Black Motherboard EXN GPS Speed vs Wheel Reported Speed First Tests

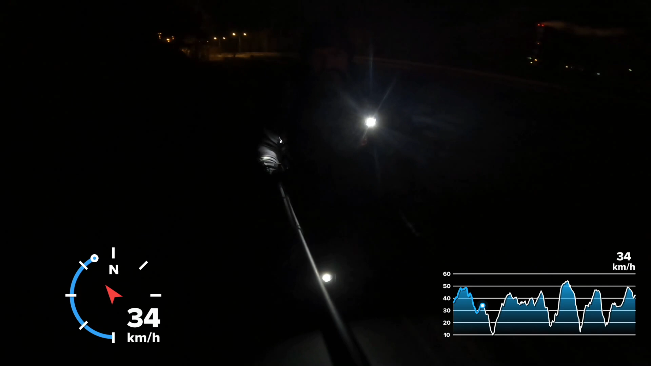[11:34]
you could just like rarely hit the beams on it. But of course, as you reach lower battery, you will. And that's just the way it is, man. It's dark out here, huh? Hope you enjoy it. It's a picture of darkness. Darkness, man.